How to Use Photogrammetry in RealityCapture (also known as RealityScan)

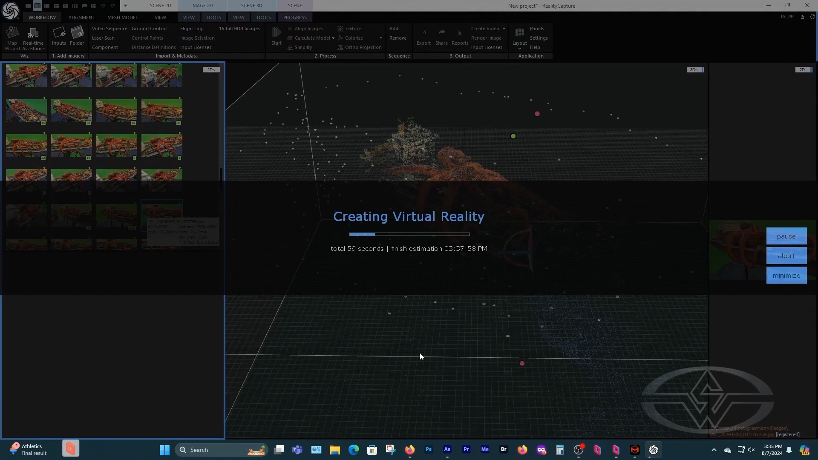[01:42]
We're going to give it a few moments for it to solve our model.
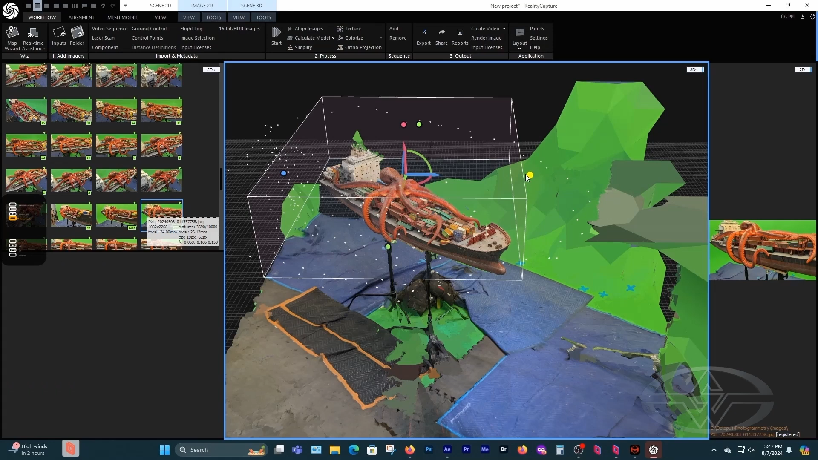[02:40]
And this brings it over. All right, so the box here will give us the idea of how much of this, everything that is in this screen that we see, we want to export. We don't want any of these guys.
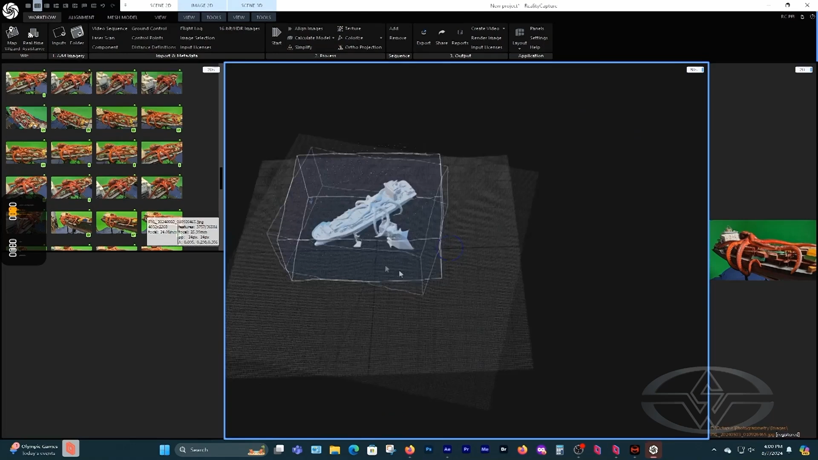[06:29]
Let's check it out. Let's go back, zoom in and check out to see what we have.